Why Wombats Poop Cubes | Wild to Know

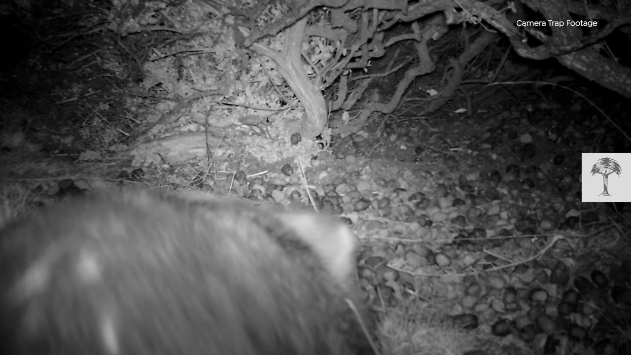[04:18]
Oh, it's sniffing the new pile. Oh my god, and then it's taking a poo.
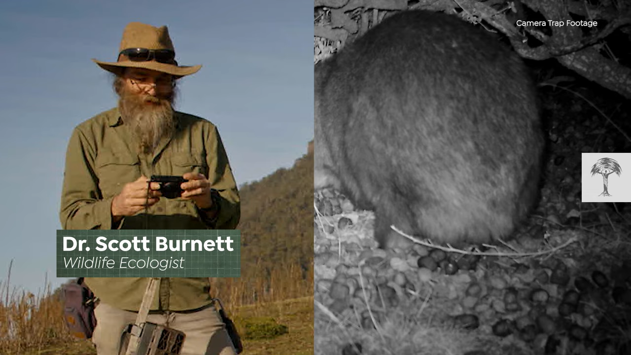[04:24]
What could they be saying? Hi, I'm a female ready to mate, hang around.